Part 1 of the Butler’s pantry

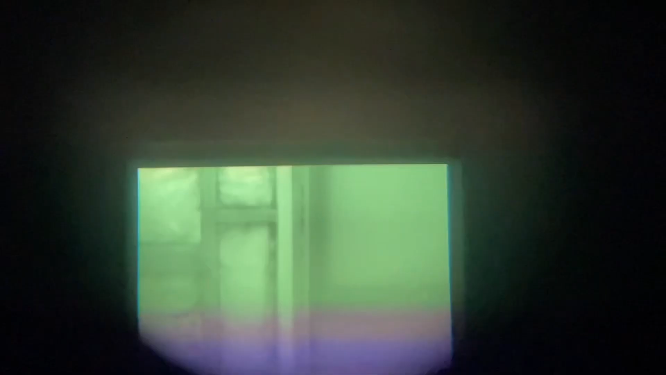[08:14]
my phone camera looking through my monocular.
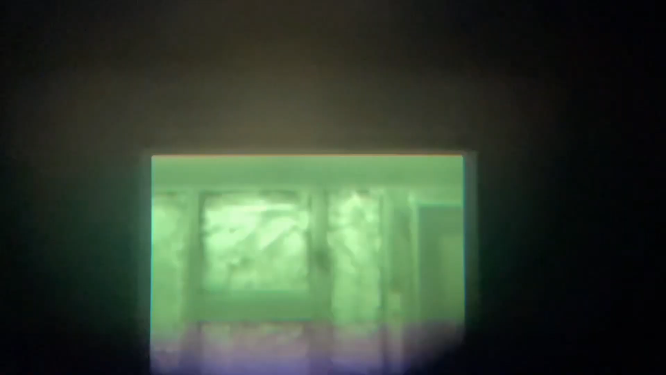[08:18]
I know it's not ideal, but you'll get the general idea.
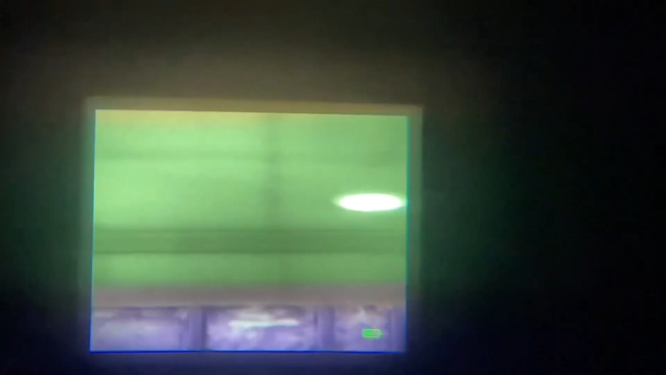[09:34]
And if you look to the sides, you can see all the lines. See the whole framework, the one going on the diagonal down there.